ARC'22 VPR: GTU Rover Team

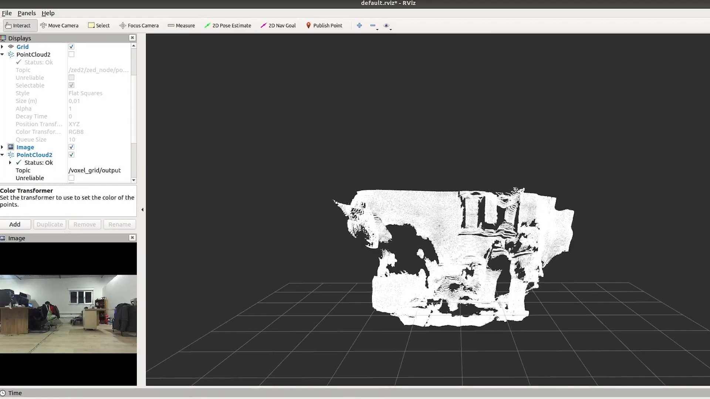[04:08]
Point cloud data from the Z stereo camera is downsampled with a voxel grid filter.
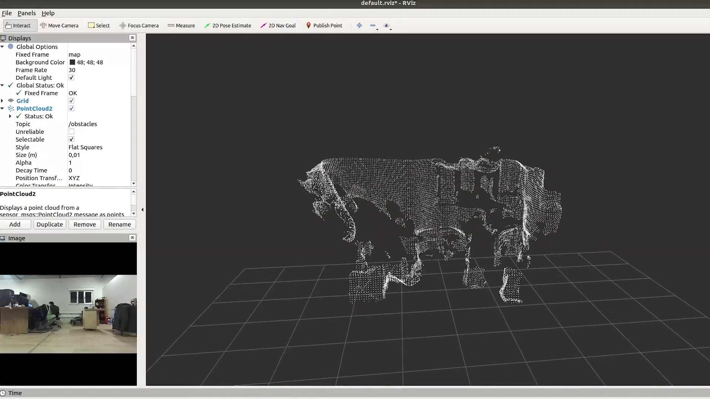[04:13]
The obtained cloud is used to generate the local map and a 2D LiDAR sensor is used to generate the global map.